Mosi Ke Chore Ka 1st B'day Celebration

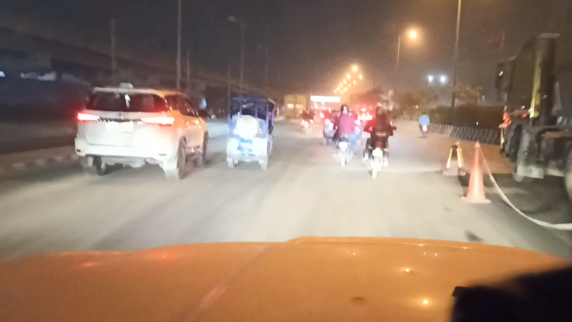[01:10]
तो उपर से यह स्पीड कैमरों ने खून भी रखा है जिनका कोई इलाज नहीं है आराम से चलना पड़ता है
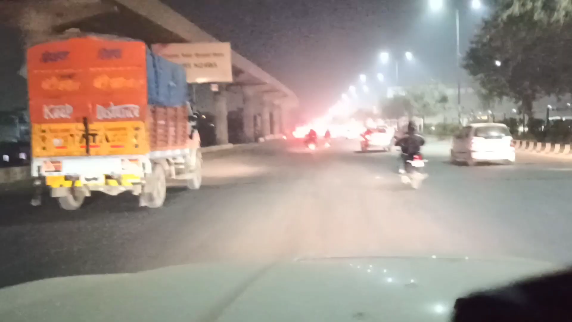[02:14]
कि देख रहू भाई हो यह कंपन्य ने लाइट का फ्रोंचर सेड करने के लिबोला था इसे लीब आया ति यह न smoothie अब एक चित दिखाम आपको दिखना फोड़ा जंगल
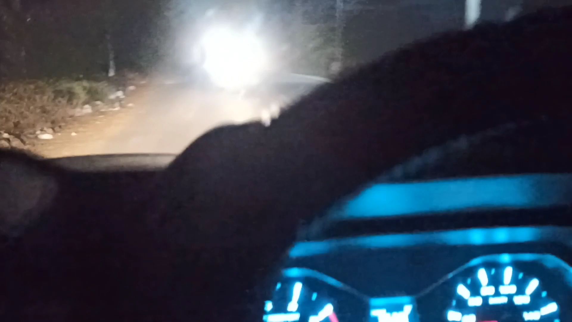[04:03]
लो बीम यह हाई बीम ठीक है
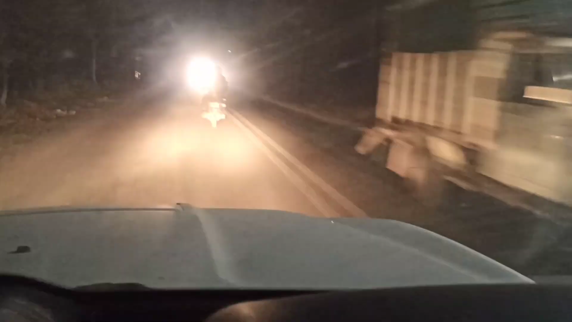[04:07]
यह देखो यही कही है आगे तो जाई नहीं रहा सका क्या सेट करिए इन्होंने चलो जाएंगे दुबरा कंपनी में करवाएंगे यार क्या करें पताओ एक बार में काम नहीं करते ठीक
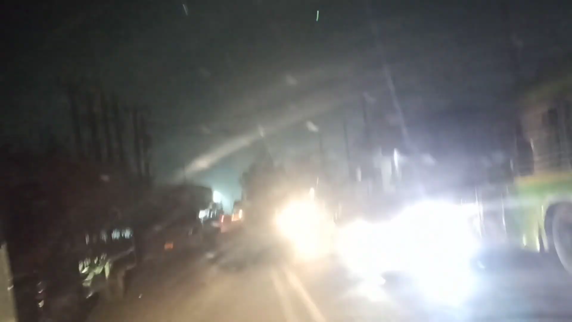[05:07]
कोई भी नहीं मिलेगा आपको यहां, सिर्फ खंबे-खंबे मिलेंगे इने पर लाइटे नहीं मिलेगी, देख रहे हो,